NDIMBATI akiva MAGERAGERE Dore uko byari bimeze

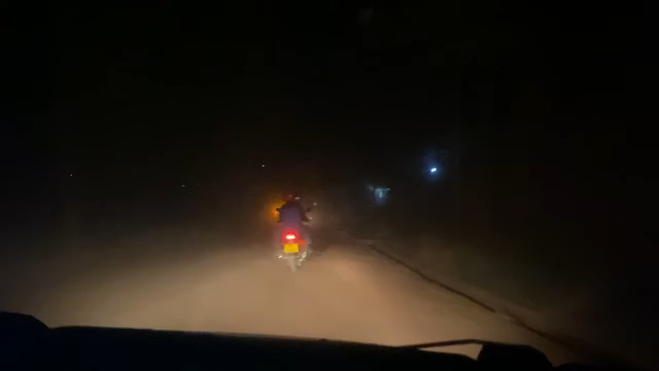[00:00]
bakunzi ba Gasaro TV reka mbashimire cyane ndetse n'abasuza cyane navuga ngahaturi rwose turi mu mihanda iva kuri gereza ya Mageragere aho umugabo witwa Uwihoreye Jean Bosco cyangwa se benshi tuzi nka Ndimbati atashye navuga ngo nibyishimo yaba ku ruhande rw'umuryango we yaba ku ruhande rw'abafana ndetse yaba ku ruhande rw'abantu bakinanaga reka mbwire umugabo uri hano rwose yarayibereye urabona uyu munsi bimeze gute reba ino mihanda uko bimeze hano mu muhanda vumbi urabibona
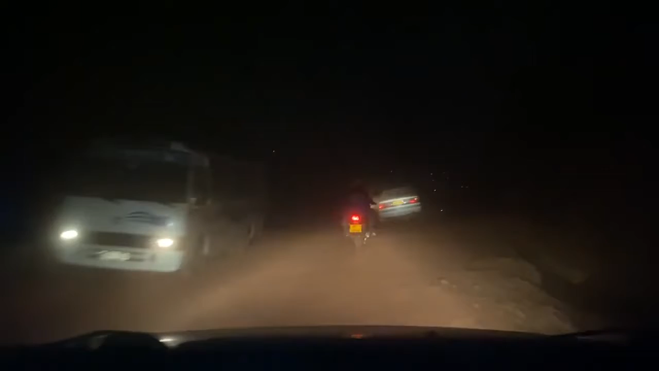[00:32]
urubanza rwasomwa mu masaha ya 9:40 abantu benshi bese berekeza ni Mageragere agira ngo yumviye ibintu mu